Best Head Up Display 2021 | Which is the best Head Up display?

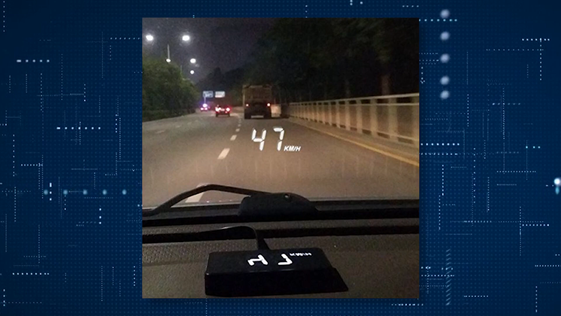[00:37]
Featuring a colorful LCD screen, this device allows you to clearly see the displayed information without straining your eyes.
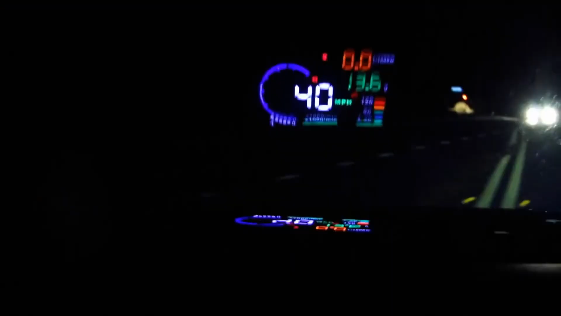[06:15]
The device also features automatic and manual brightness adjustment modes.
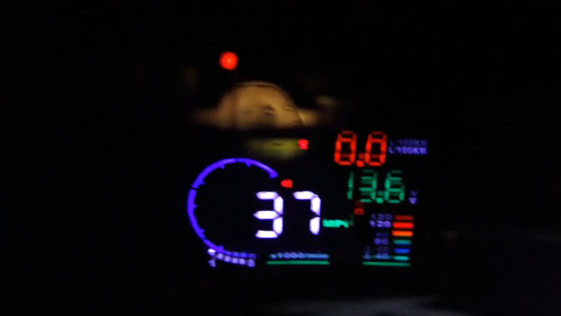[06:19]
The only downside of this device is that it can only be fitted with newer car models.